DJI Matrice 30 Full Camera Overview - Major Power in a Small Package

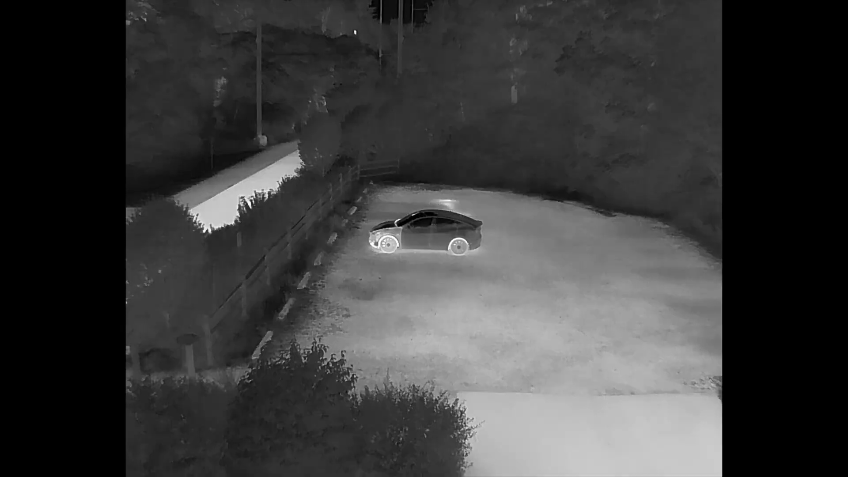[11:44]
Now, to quickly give you some orientation, here is a shot from the thermal camera, so you can get a sense of what the area looks like. If we flip into Smart Low Light Photo and take a photograph, here is what the wide camera picks up,